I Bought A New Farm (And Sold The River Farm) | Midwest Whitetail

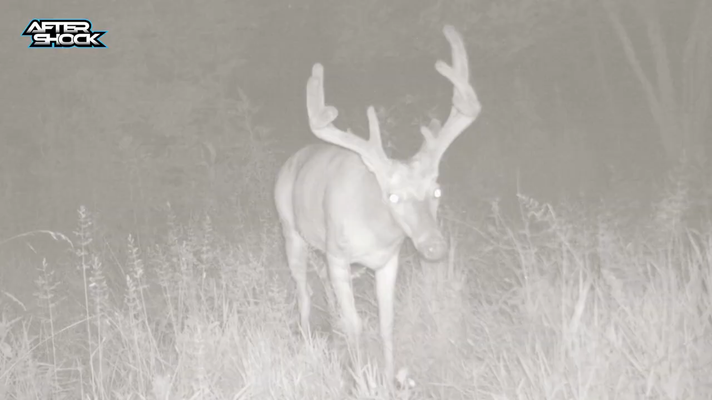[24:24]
cameras for a little while now we've had a couple decent bucks show up nothing